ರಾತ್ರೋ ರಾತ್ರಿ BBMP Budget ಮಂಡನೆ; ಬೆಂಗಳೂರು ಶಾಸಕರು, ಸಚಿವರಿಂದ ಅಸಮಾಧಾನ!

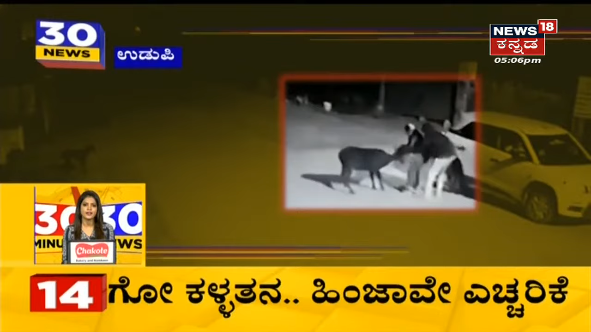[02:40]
ગોવઉકળના કારિનલી તુંપસ કોણ્ટ હોગળાગિદે ગોપટને નડસ લાગો દું અંતા હેનું જાગરણા વેધિકે કાર્ય કર્ય કર્તા રમેશ શેટ્ટી કલ્લુટે